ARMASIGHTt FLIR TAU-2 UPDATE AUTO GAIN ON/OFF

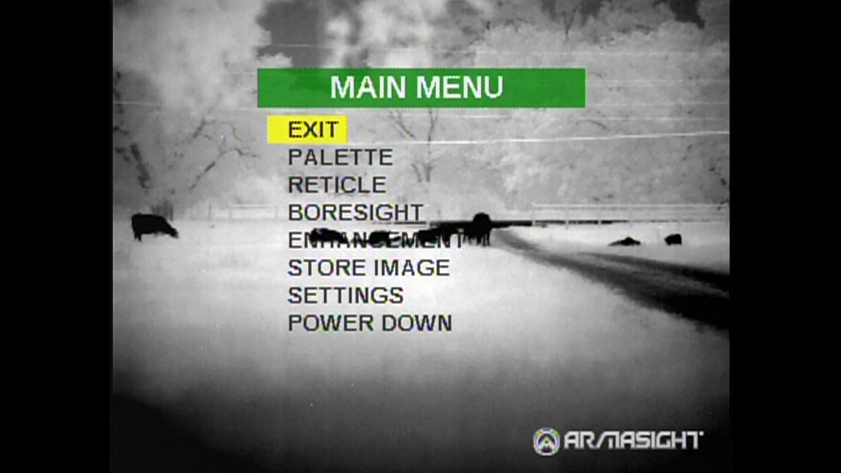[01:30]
Right here I have this 100mm Zeus and it's sitting on a brick wall that's heated up and that's what you're seeing down there in the bottom. I realize what's going on and I'll move it here in just a minute.
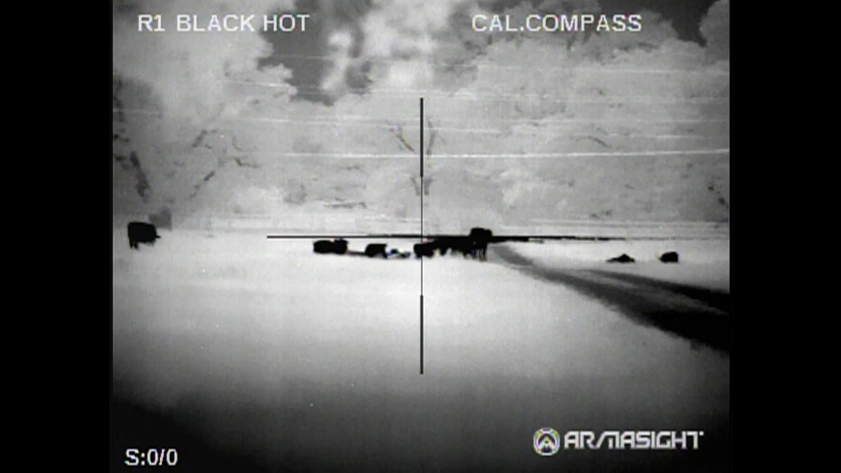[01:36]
But I'm going to move it off of there and nuke it real quick and then everything will clear up.
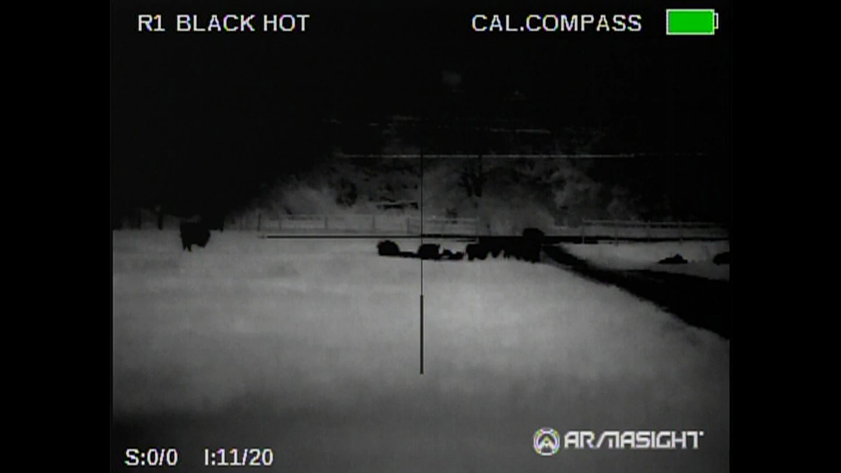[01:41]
I'm going to go through a couple of the pallets. Again, it's been 100 degrees outside so things were really hot during the day.
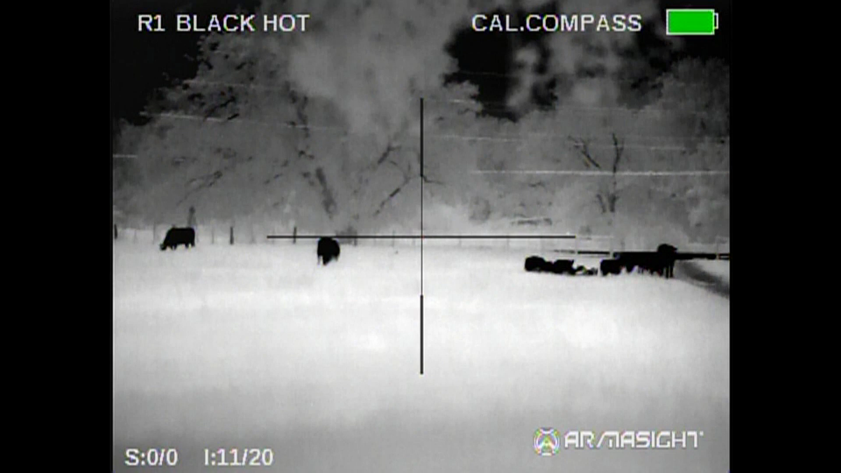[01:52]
But as you can see, now you can see the background very clear where it was washing out before.
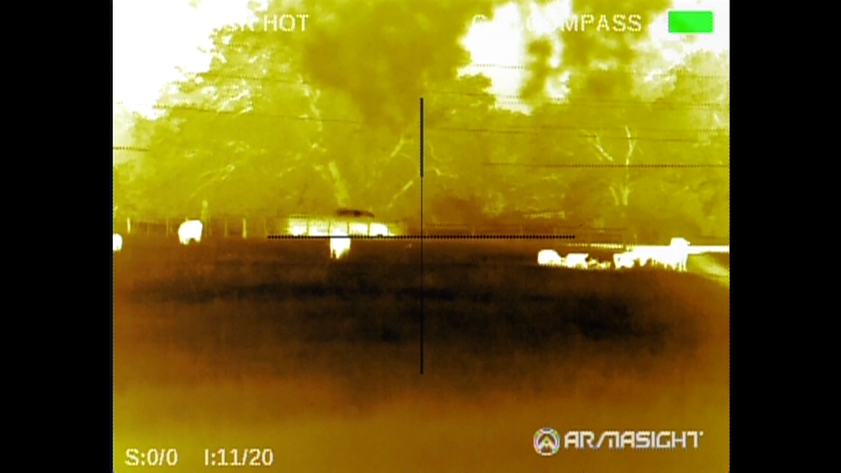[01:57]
And these cattle are approximately 100 yards from me right now.
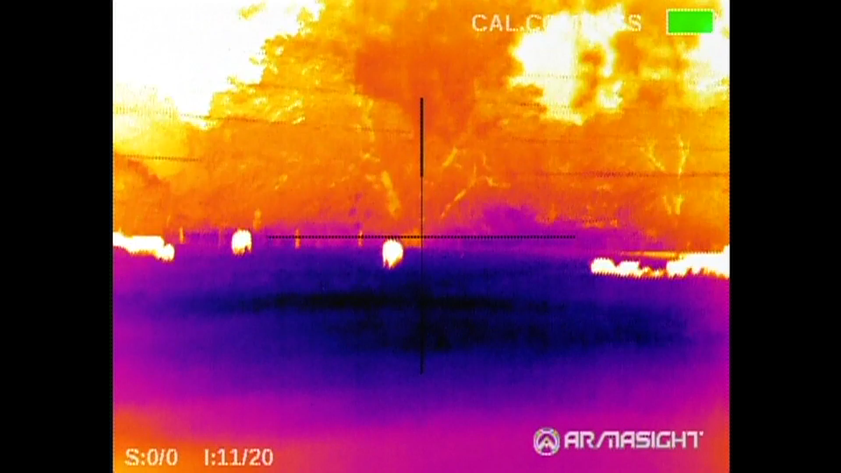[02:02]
You have a dirt road and then you have, I got it where you can see the cars going by on the highway behind them.
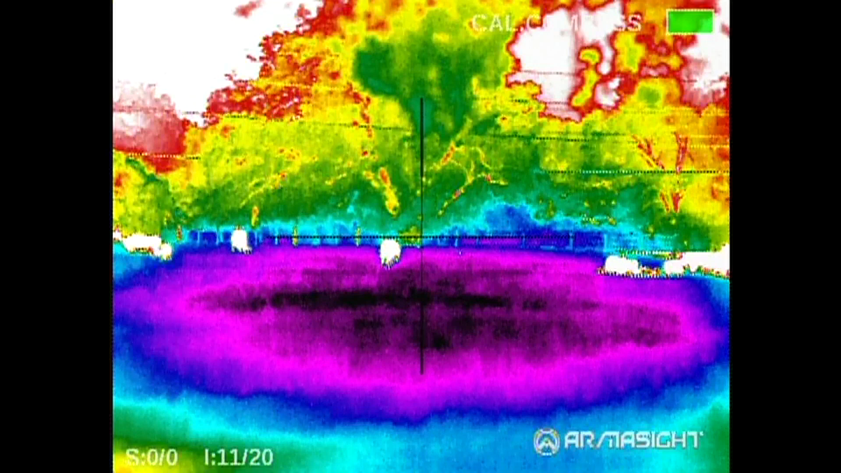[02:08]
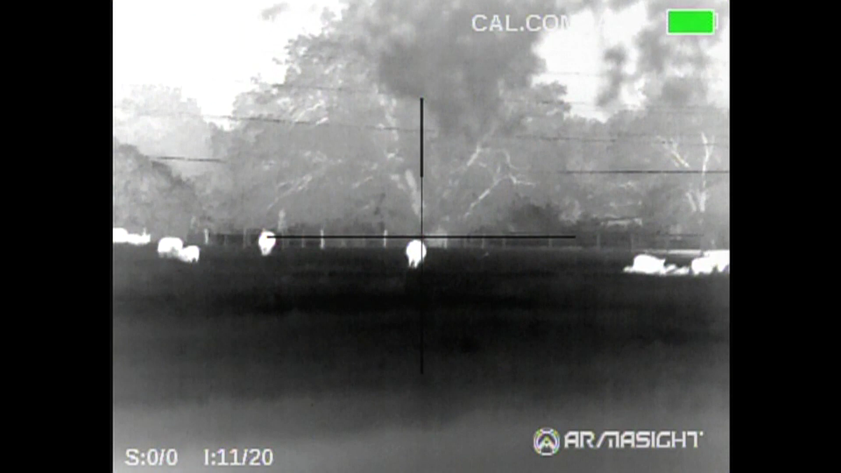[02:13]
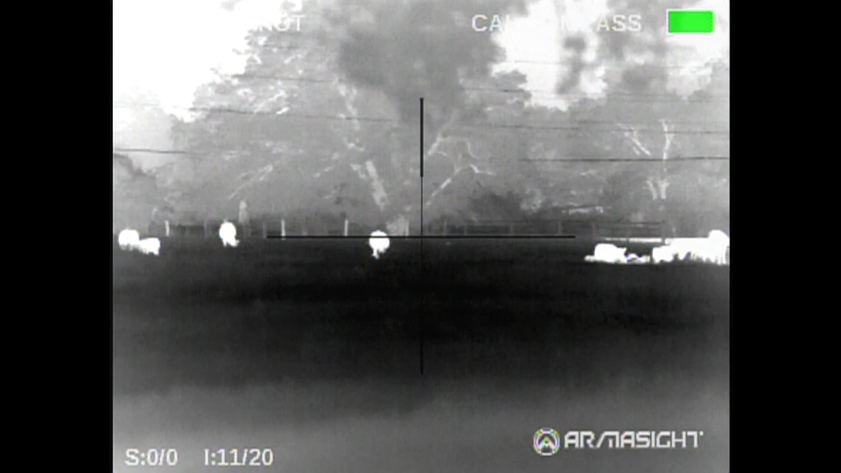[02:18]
And actually, the new default settings, when they come out, the contrast is going to be turned down just a tad over this.
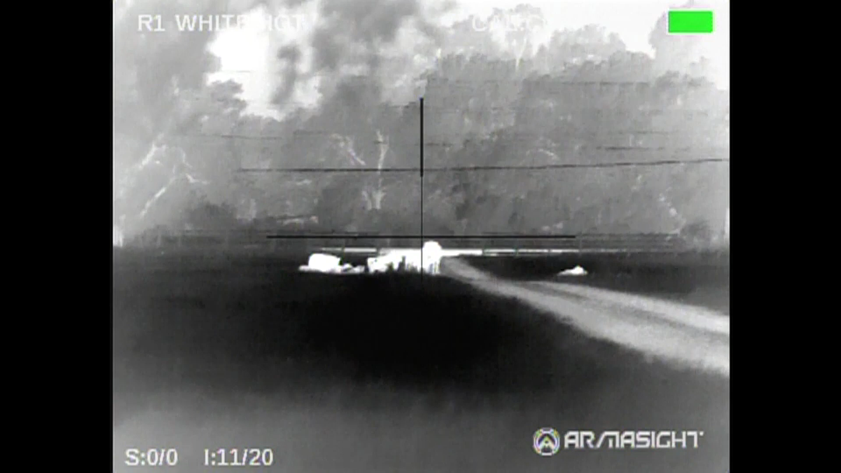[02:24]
But that was the final decision.